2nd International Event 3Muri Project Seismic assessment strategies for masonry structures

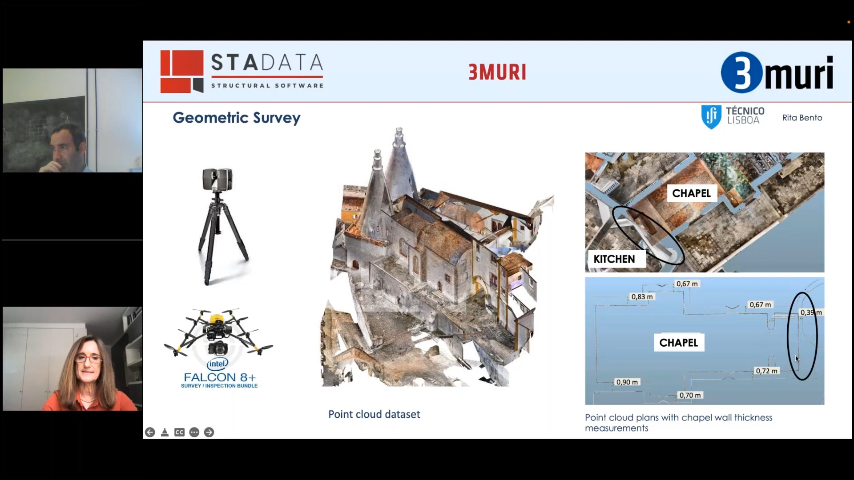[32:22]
Just see, for instance, the wall, which is the connection between the chapel and the kitchen. It has a thickness which varies along the width. And this was only possible to get with this type of survey. So with the point cloud data set, we also developed a HV model where we include all the information that you obtain for the chapel, not only from the inspection, but also from the numerical studies. And with this, we can very easily get some horizontal sections and vertical sections that,
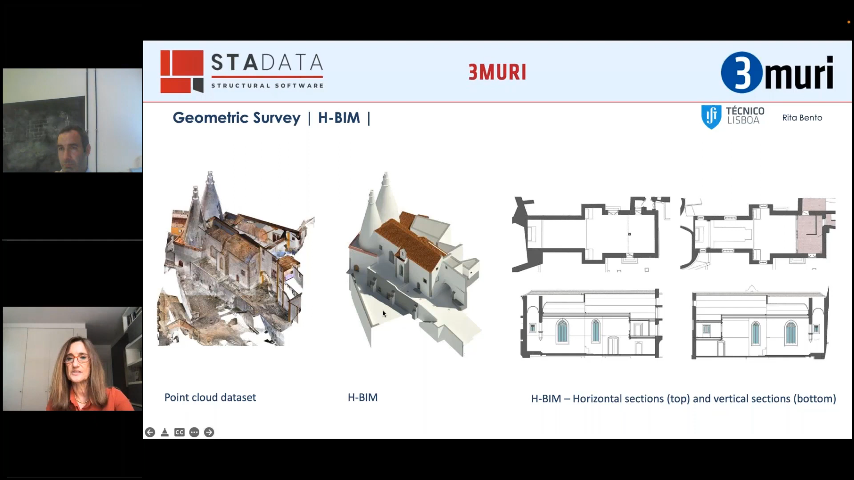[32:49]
of course, that will be very useful, mainly in future interventions of the chapel. So some, very briefly, some types of results that you obtain with our types of tests. So GPR, it was very important in the chapel for characterization of the type of memory that we have.